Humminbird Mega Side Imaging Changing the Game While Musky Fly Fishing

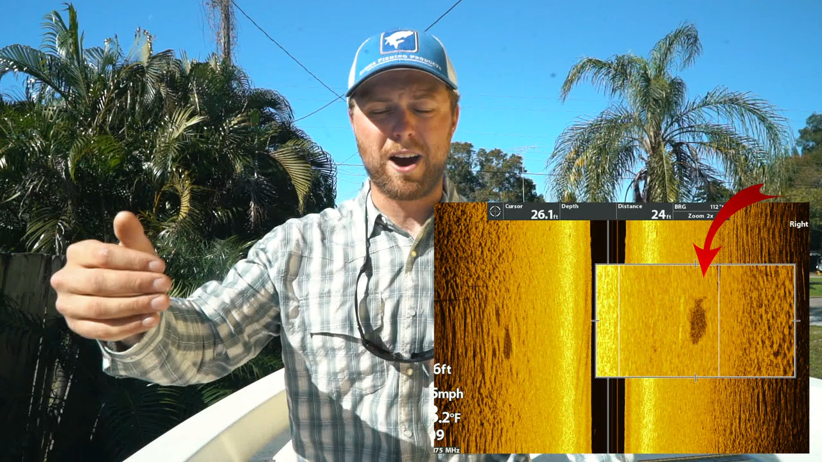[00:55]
out we take our fly and we keep casting over that fish trying different angles we throw about seven or eight casts at it and it finally